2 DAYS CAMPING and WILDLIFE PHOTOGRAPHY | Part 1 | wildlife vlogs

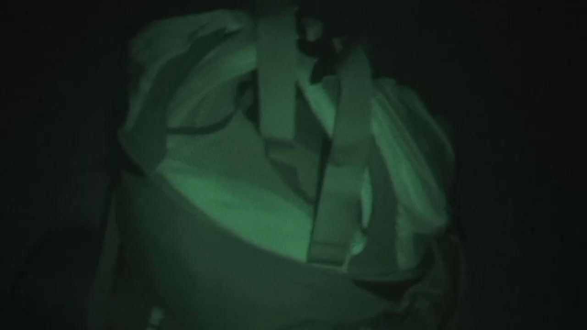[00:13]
Okay, so this is my kit bag.
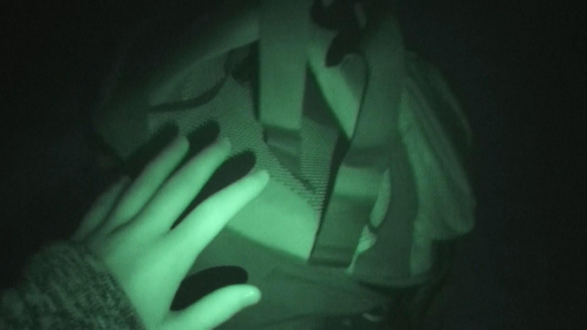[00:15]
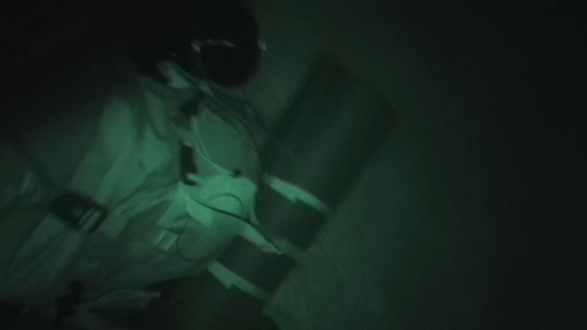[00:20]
Here it is, in all its mighty glory. I've got my roll in there.
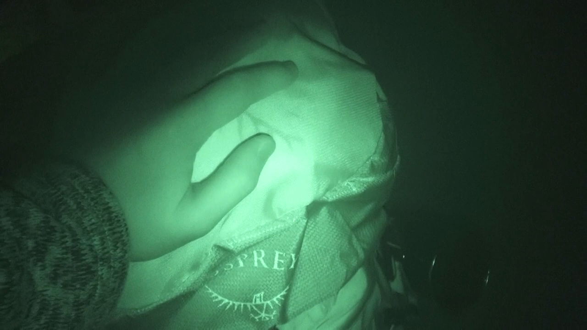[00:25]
Everything else is in here. It's an Osprey. And here is my tent.
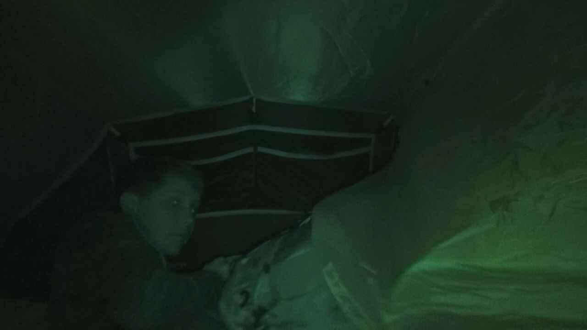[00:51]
It's almost the same size as me.
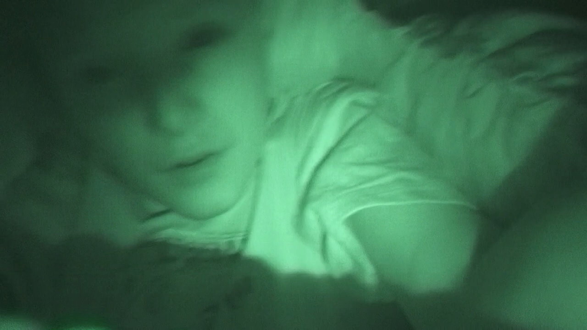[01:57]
Okay, so it's 1 o'clock in the morning and this sleeping bag is doing really well.
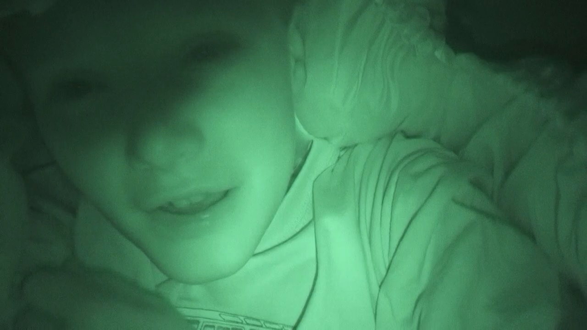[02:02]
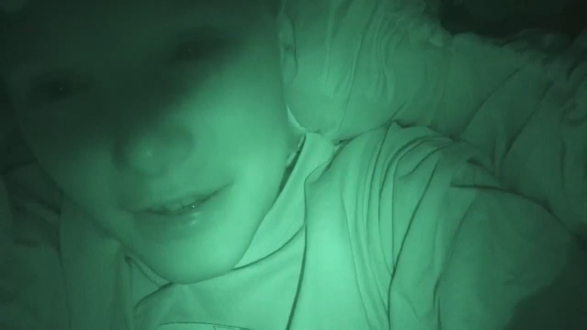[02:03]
It's about 5 degrees outside. It's quite a clear night, so it's really pretty chilly. And I'm feeling absolutely snug as a bug in a
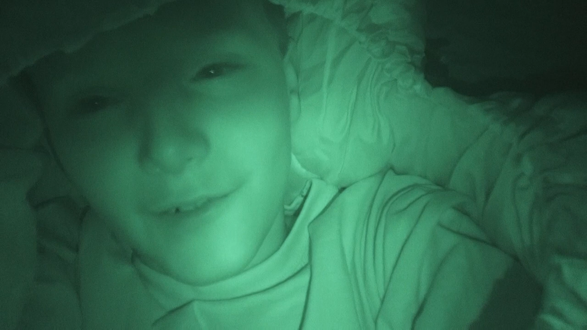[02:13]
rug in this tent and this awesome sleeping bag.
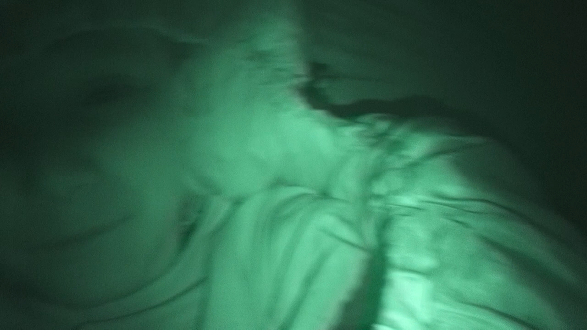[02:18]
And down at the other end of the tent, I have all my kits,